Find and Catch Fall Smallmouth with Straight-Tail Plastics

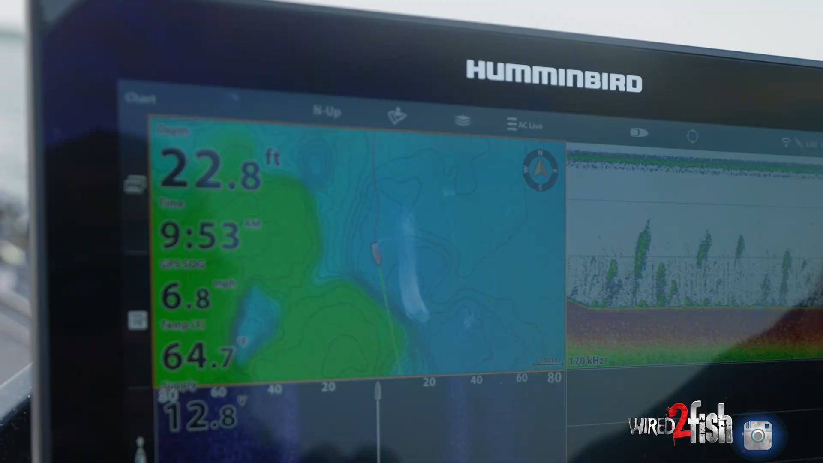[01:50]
On screen: depth 22.8 ft, speed 6.8 mph
So if I zoom out here a little bit on the map guys, you can see we're on a bunch of offshore flats.
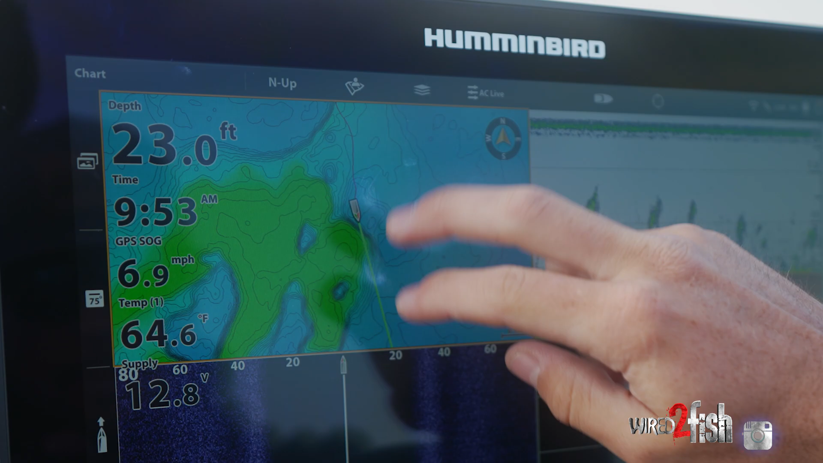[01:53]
On screen: depth 23.0 ft, water 64.6°F, speed 6.9 mph
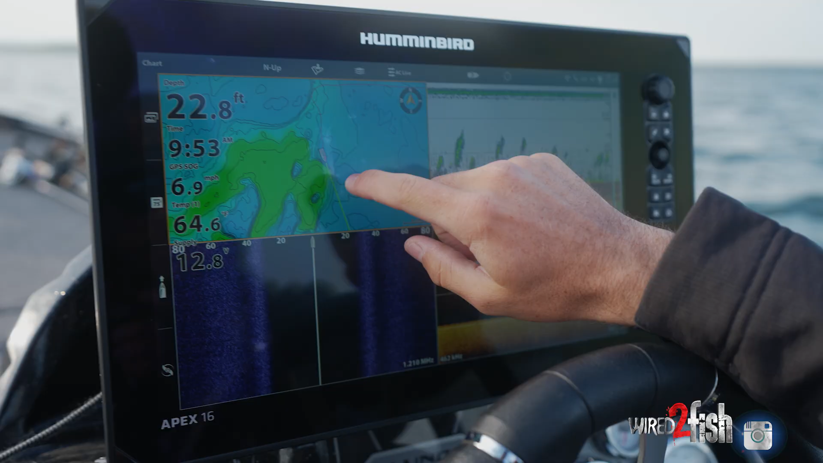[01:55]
On screen: depth 22.8 ft, speed 6.9 mph
So the basin's around that
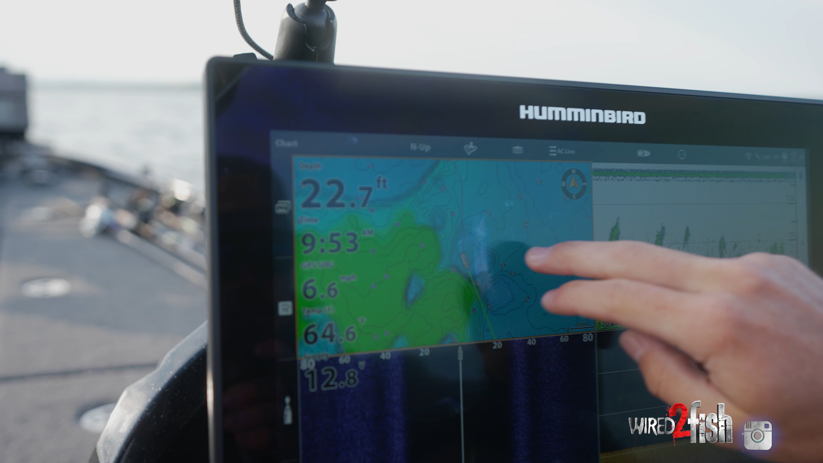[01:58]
On screen: depth 22.7 ft
25 foot mark and then there's a whole bunch of offshore structure
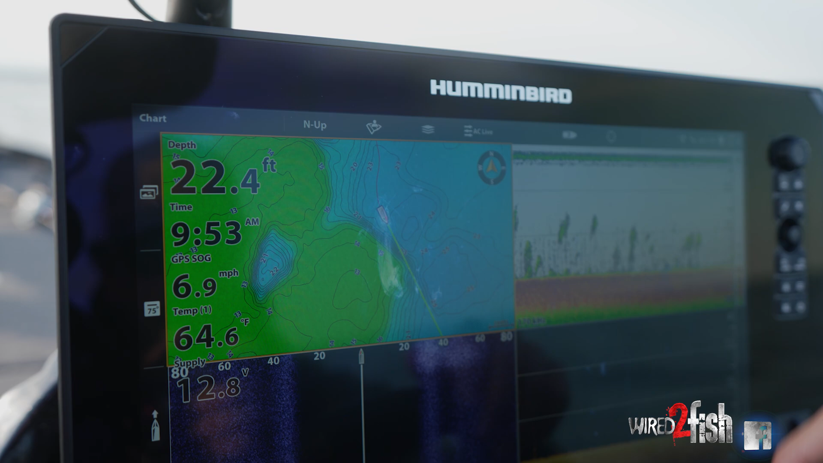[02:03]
On screen: depth 22.4 ft, water 64.6°F, speed 6.9 mph
that tops out around that 12 to 15 foot mark.
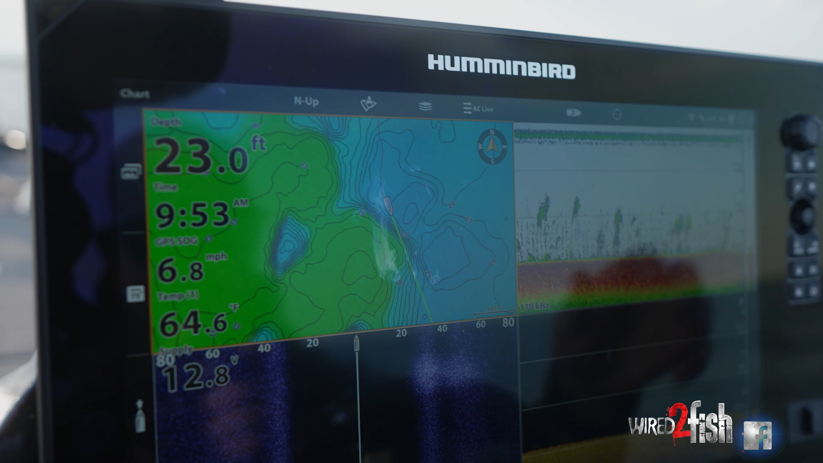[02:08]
On screen: depth 23.0 ft, water 64.6°F, speed 6.8 mph
And so I'm just going to kind of ride the edges. I'm going to get on these steeper contours
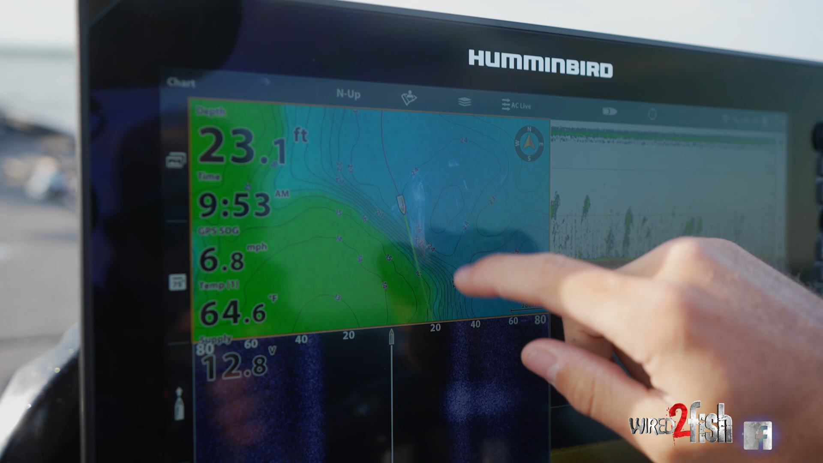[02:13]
On screen: depth 23.1 ft, speed 6.8 mph
where I can tell that there's some, there's some depth change.
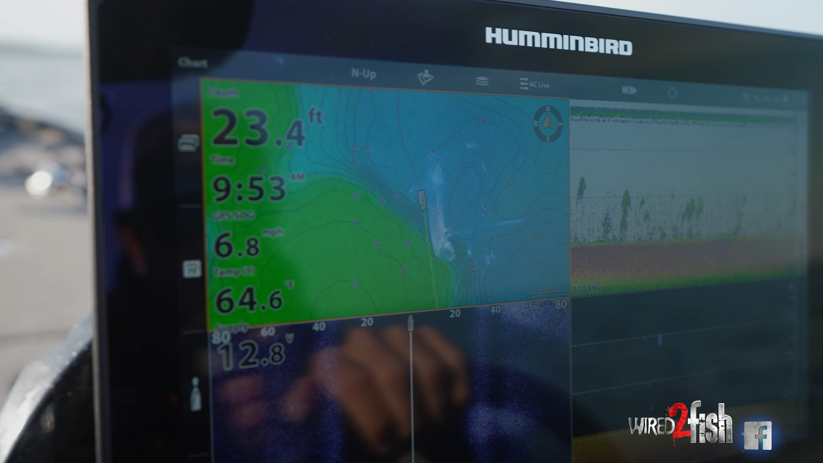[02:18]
On screen: depth 23.4 ft, water 64.6°F, speed 6.8 mph
And as you can see,
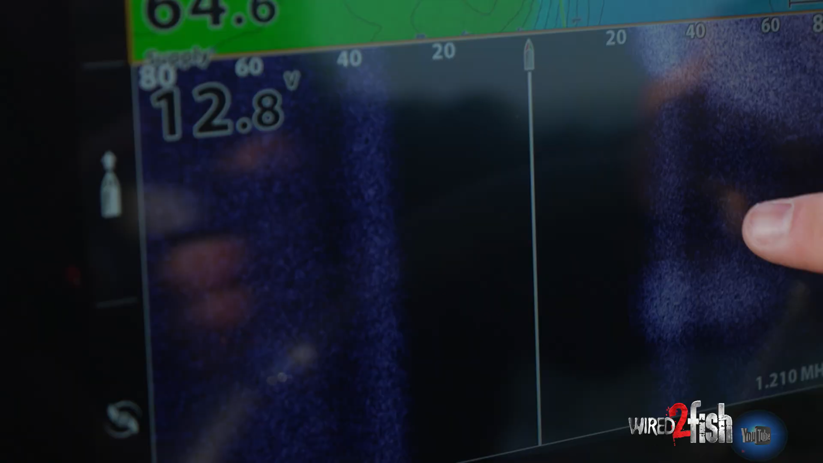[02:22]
we're kind of sliding up on the shallower water and we went from mud and now we're transitioning into a little bit of sand.
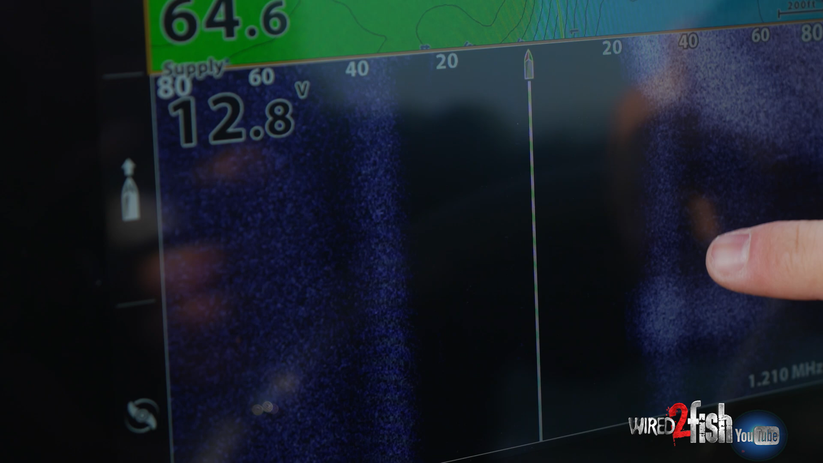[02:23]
And when you're trying to find individual fish, you're, you're going to want to be around that four mile an hour, but all I'm trying to do is find rock.
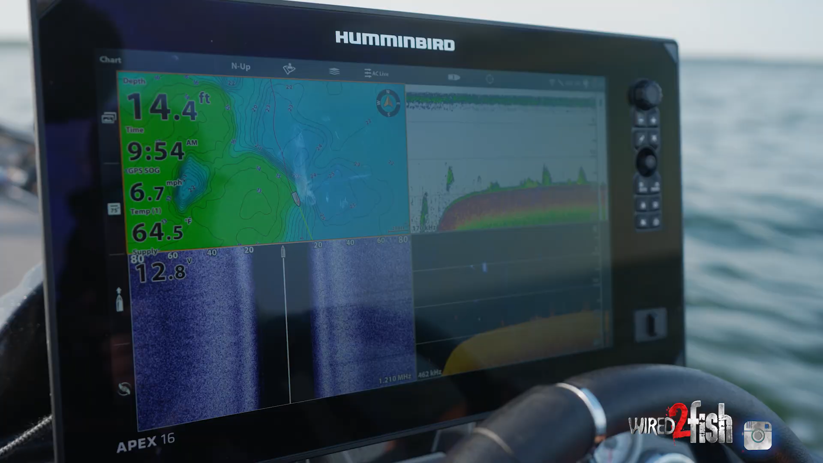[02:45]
On screen: depth 14.4 ft, water 64.5°F, speed 6.7 mph
And so that's just going to give me the best readout and allow me to, you know, kind of scan around at a little bit faster pace,
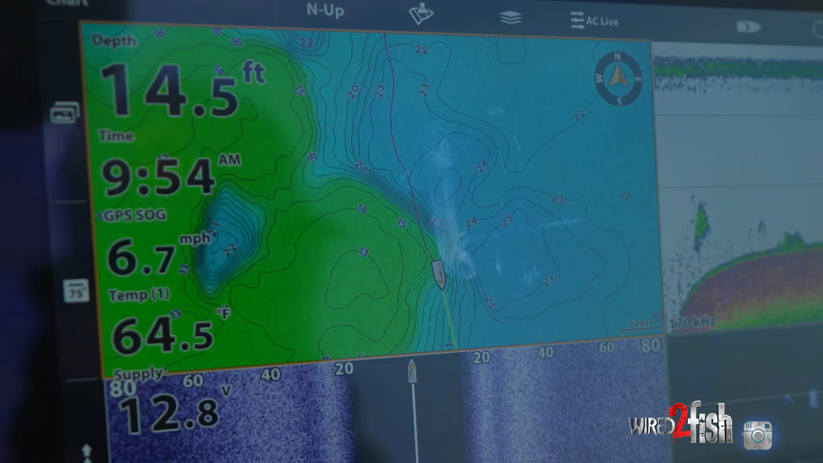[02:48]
On screen: depth 14.5 ft, water 64.5°F, speed 6.7 mph
just cause there's not going to be a blowout on either side of the motor.
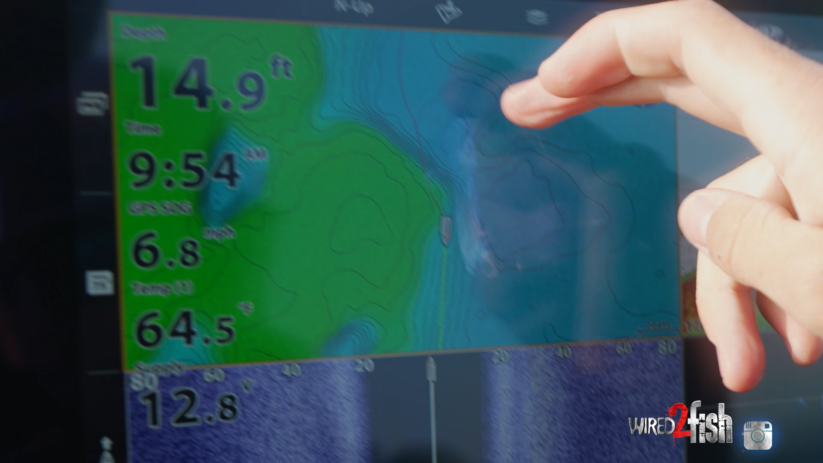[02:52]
On screen: depth 14.9 ft, water 64.5°F, speed 6.8 mph
So, uh, it's, it's nice to be able to cover a little bit more water versus,
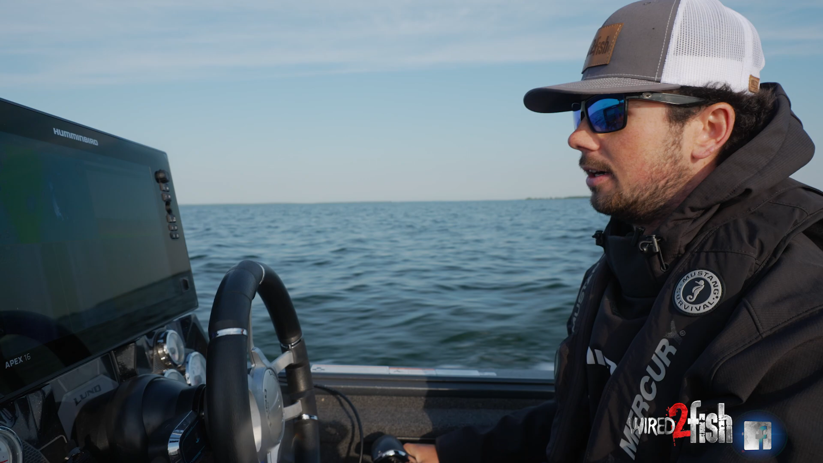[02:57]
you know, going three, four miles an hour.
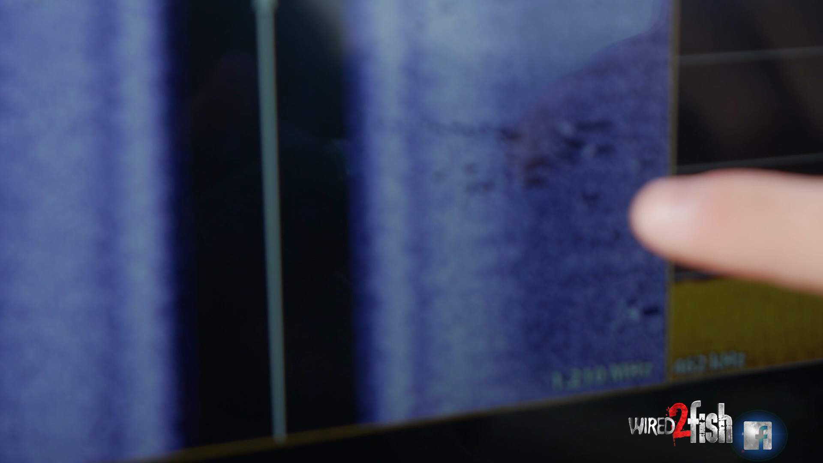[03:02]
It just allows me to pick apart these massive flats. And here's a bunch of really good looking rock right here. This is what we're looking for guys.
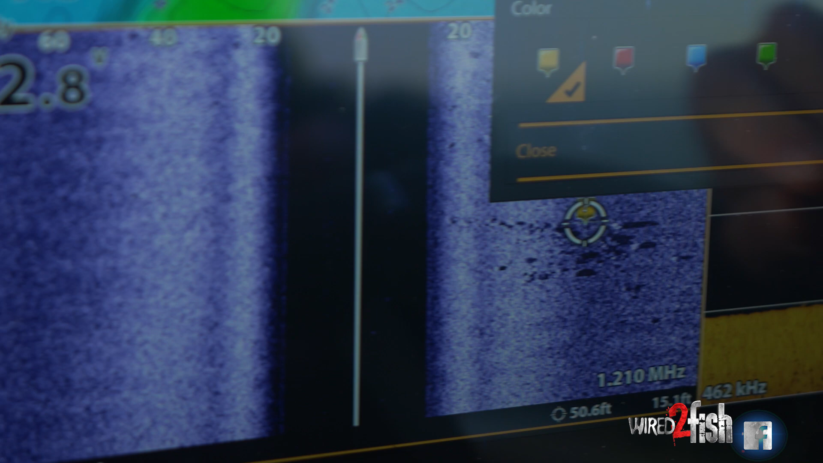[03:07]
I'm going to go ahead and drop a waypoint on that
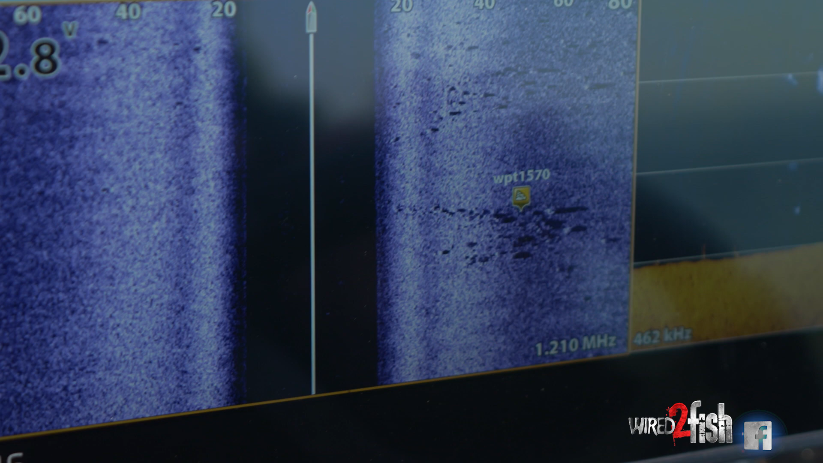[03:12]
little rock icon and keep going here and I'm just going to cover as much of this flat as possible,
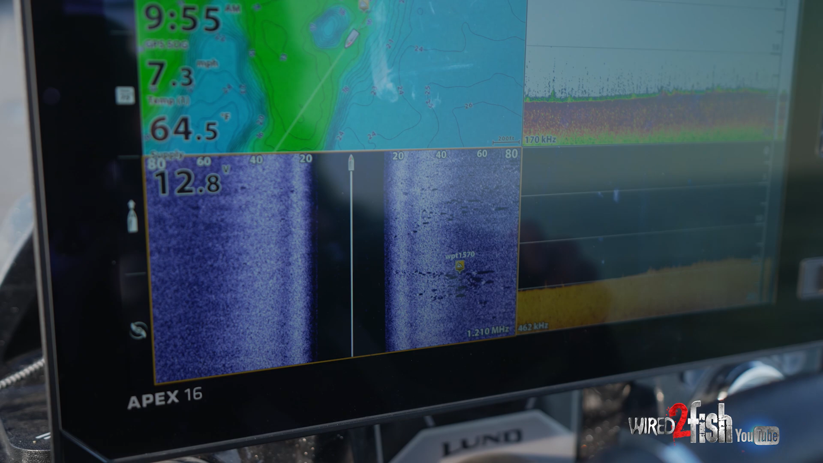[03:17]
dropping waypoints where I see good looking stuff.